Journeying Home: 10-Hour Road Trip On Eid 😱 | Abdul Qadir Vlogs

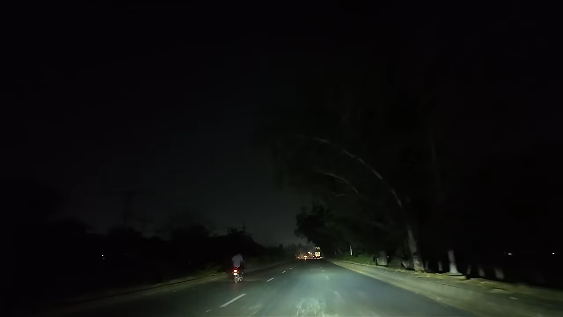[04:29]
गुजर रहे हैं तो अभी भी तकरीबन
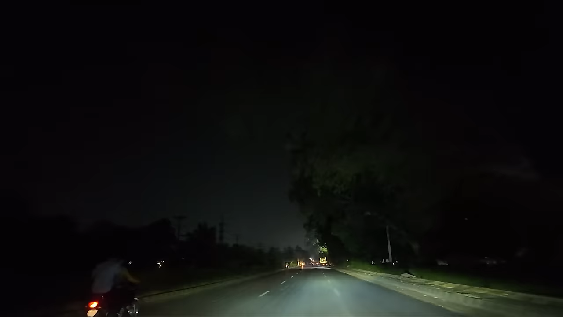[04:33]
साड़े चार पांच गंडे का सफर बाकी है तो हलकी हलकी सी बाहर रोशनी जो होने लग गई है सुबो शुरू हो गई है तो मुझे ऐसा लग रहा है कि